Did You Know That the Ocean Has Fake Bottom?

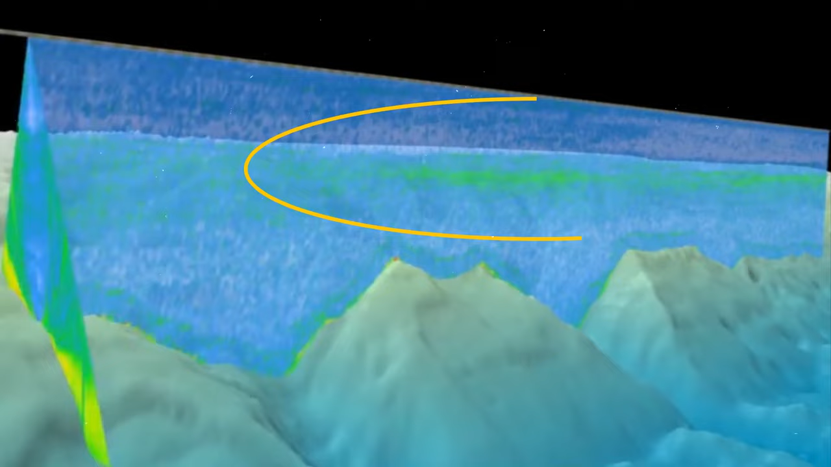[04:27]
They were made out of a layer of jellyfish, shrimps, and other deep-sea creatures. The reason why they move is that they rise to the surface at night to feed.